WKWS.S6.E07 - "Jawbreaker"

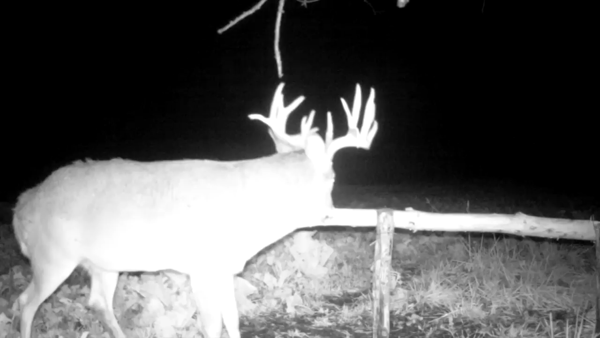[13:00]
That last trail cam video I got of him, he just something didn't look right. I mean, it was in like 3 o'clock in the morning, I think on the 18th of November, and he just didn't look 100% healthy in my opinion. And I never got him on trail camera after that. So we'll just contact the local game warden and get him in here and check out the scene and see what he wants to do so we can salvage him.